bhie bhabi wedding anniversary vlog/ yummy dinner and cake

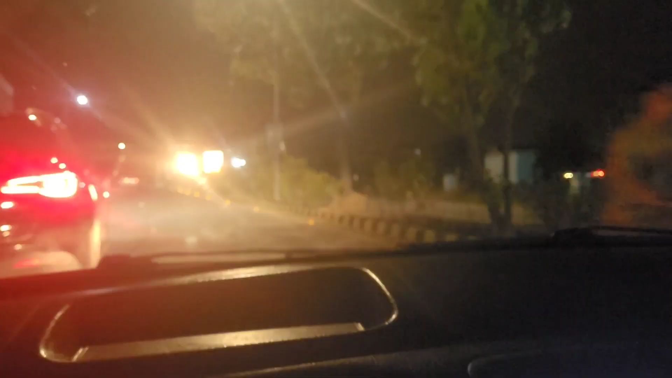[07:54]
بس جی اب واپسی کے لیے رماں دوائے میں نے کہا تھوڑا سا واپسی کا سین بھی
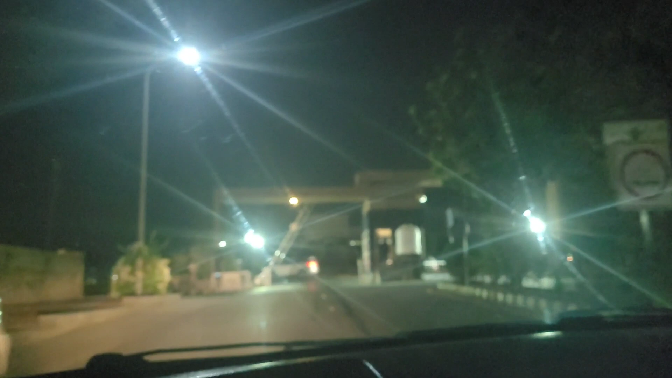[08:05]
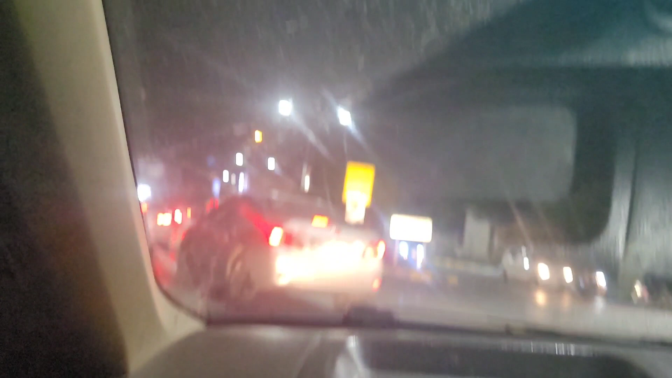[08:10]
اب اس کی ادھر سے نکلے میڈیا ٹاؤن کی
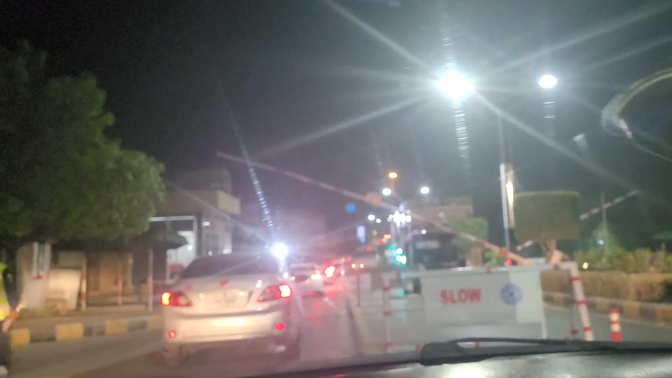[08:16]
انٹرنس سے اور اب ہم جناب جا رہے ہیں بہریہ ٹاؤن میں انٹر ہو رہے ہیں
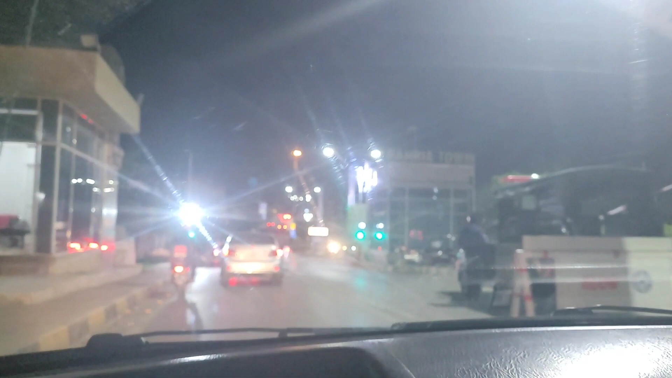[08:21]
اور اچھی خاصی چیکنگ ہوتی ہے یہ لوگ کیمرہ مطلب لائٹس آف کروا دیتے ہیں اور ٹارچ کے ساتھ ضرور چیک کرتے ہیں کہ اندر کون بیٹھا ہوئے رہے
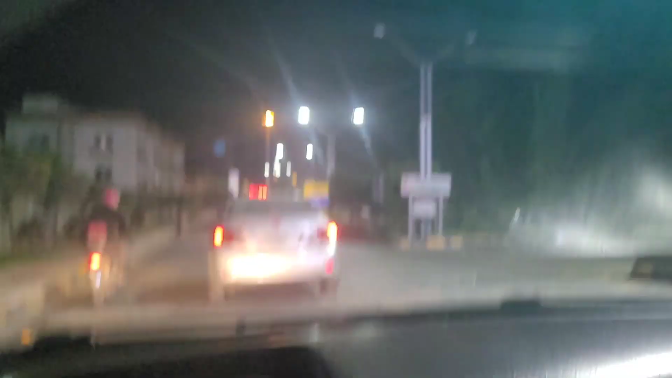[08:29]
تھے ذرا سا بھی شک ہو انہیں تو اس کو
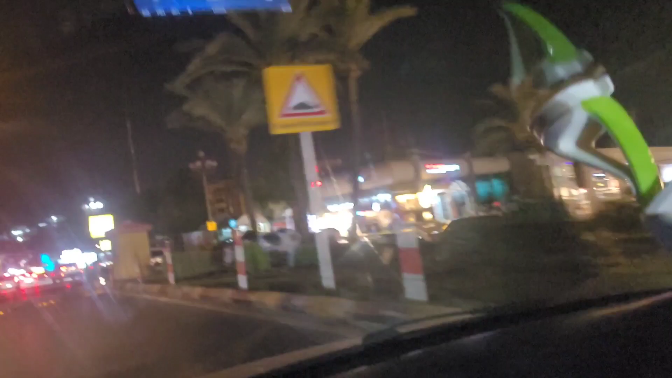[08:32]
یہ جناب روک کر اچھی خاصی تفتیش کرتے ہیں
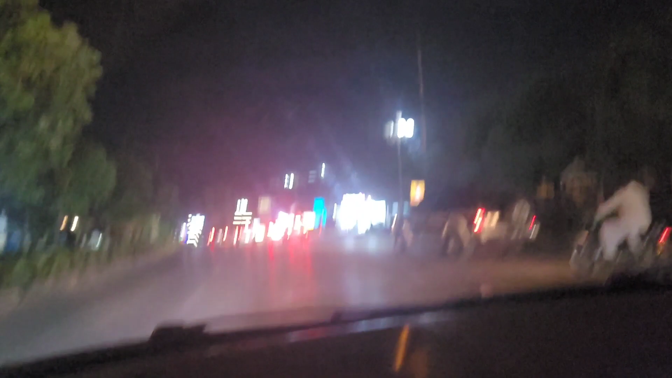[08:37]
اور یہ ہم جناب بہریہ ٹاؤن میں انٹر ہو چکے ہیں روشنیاں دیکھ لیں ماشاءاللہ
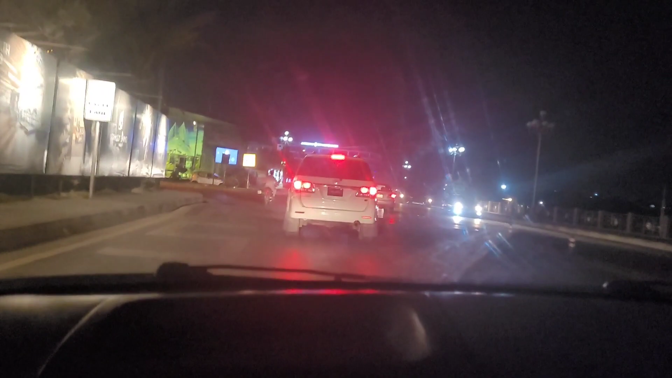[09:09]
عزاز جو ہے نا بہت بڑی بات ہے یار پوری دنیا میں ہماری پہچان کہ ہم پاکستانی ہیں اب جہاں یہ ہم نکل رہی ہیں ادھر سے وہ گہریہ ٹاؤن کے مطلب فیزیس کروس کی ہیں اور اس کی چیک پوست کی لائٹس مجھے بہت ہی اٹریکٹ کرتی ہیں اتنی روشنی ہوتی ہے اور مزہ آتا ہے دیکھ کے نا زندگی کا احساس ہوتا ہے
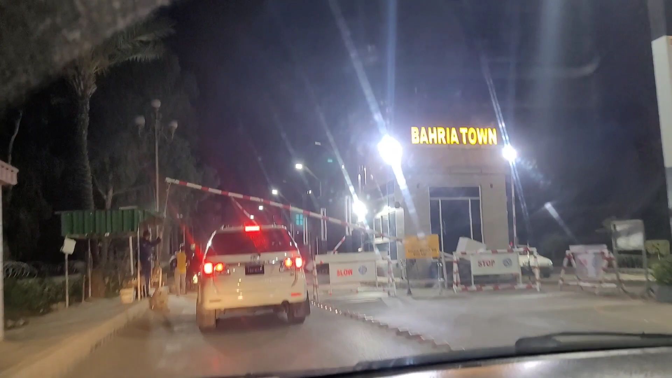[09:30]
ریاد میں بھی مجھے لائٹس بہت زیادہ اٹریکٹ کرتی ہیں رات کی اور رونک
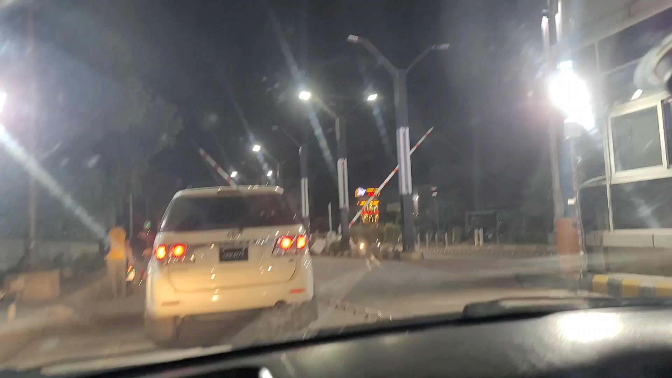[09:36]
میلا لگتا ہے بہت مزہ آتا ہے بس یہاں اب ہم ماشاءاللہ کروس کر رہے ہیں ان تین لڑکوں